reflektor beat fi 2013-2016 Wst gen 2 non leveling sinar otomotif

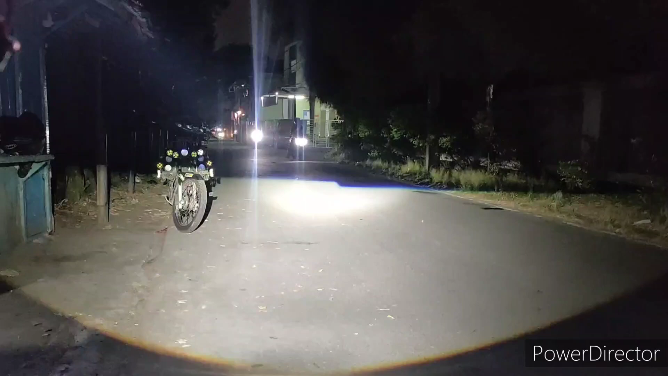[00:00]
Nah, ini cahaya dekat ya. Oke, coba kita tes cahaya jauhnya. Bentar ya.
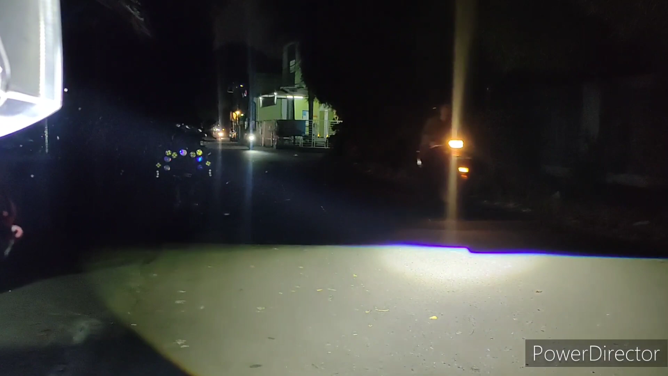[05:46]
Nah ini guys, WST Gen 2
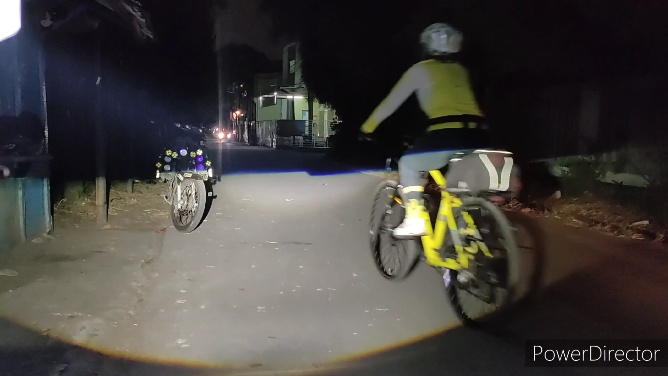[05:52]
ini keterangannya emang 6000K ya, tapi dia emang cenderung kuningan ya. Oke, cukup jauh juga kok, orang-orang banyak yang puas sih. Tolong diabaikan itu odong-odong yang di sana, anggap aja nggak ada aja ya, kita fokus di cahaya. Nah, ini cahaya dekat ya. Oke, coba kita tes cahaya jauhnya. Bentar ya, mana sih?